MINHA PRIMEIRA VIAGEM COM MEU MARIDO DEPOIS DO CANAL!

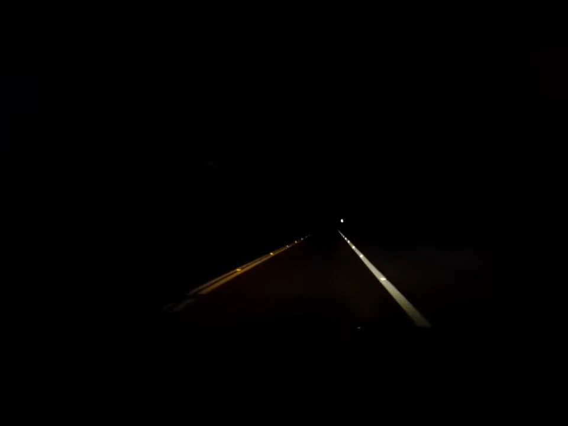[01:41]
Não sei se está dando para ver, porque está escuro mesmo.
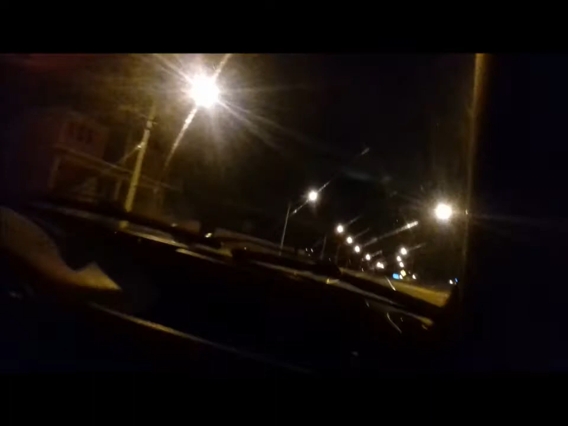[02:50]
Estamos entrando aqui em uma cidade que chama Petira. Uma cidade também próxima a nossa. E ainda é noite, pessoal. Nunca vi se gravar a noite. Só eu mesmo. Espero que vocês me entendam. Então nós já temos que ter 42 minutos já de estrada, né?